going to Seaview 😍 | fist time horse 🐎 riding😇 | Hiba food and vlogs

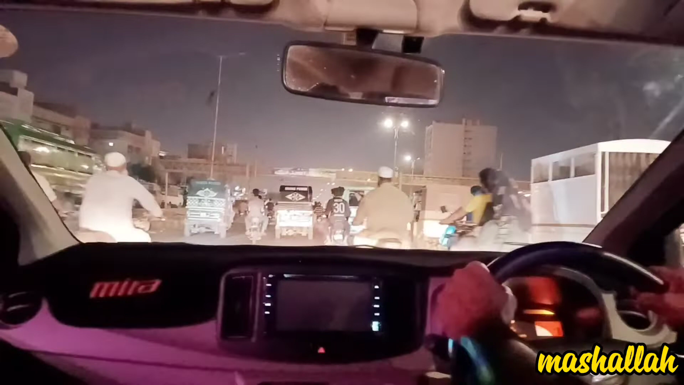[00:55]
थंबनेल और आपको वीडियो का इंट्रो से तो पता ही चल गया होगा हम कहाँ जा रहे हैं और कितना मज़ा आया हमें।
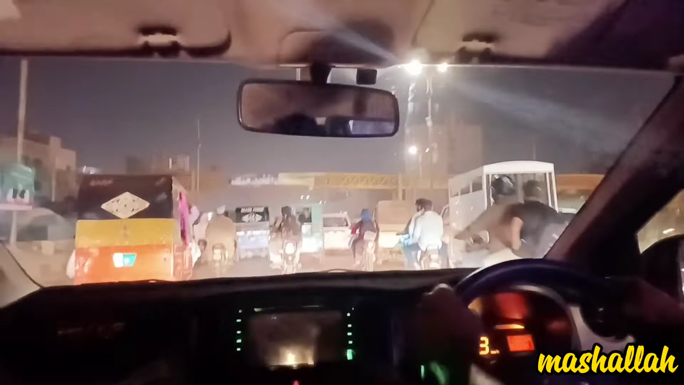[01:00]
तो ब्लॉग के साथ जुड़े रहिएगा, ब्लॉग को एंड तक ज़रूर देखिएगा। तो यहाँ पर अभी हम निकल गए हैं, अफ्तारी वगैरह कर ली थी हमने।
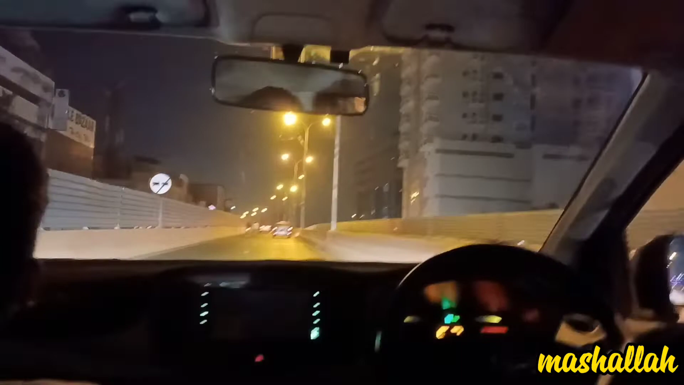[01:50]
तो मैंने सोचा कि मैं आज आपको पूरा अच्छे से ब्लॉग बना के क्यों ना दिखाऊं। तो काफ़ी मज़े के यहाँ पर रास्ता आ रहे थे, बहुत ही अच्छा एरिया था ये वाला, क्लिफ्टन वाला और डिफेंस वाला एरिया ना।
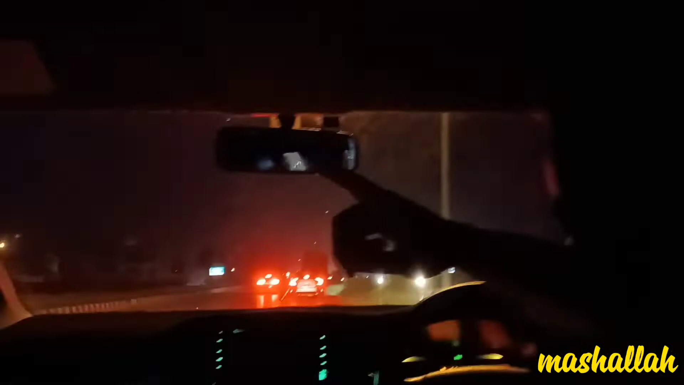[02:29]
और यहाँ पर हमने अपनी कार पार्किंग कर दी बिल्कुल सामने, जो ना सी व्यू नज़र आ रहा है बहुत ही प्यारा लग रहा है।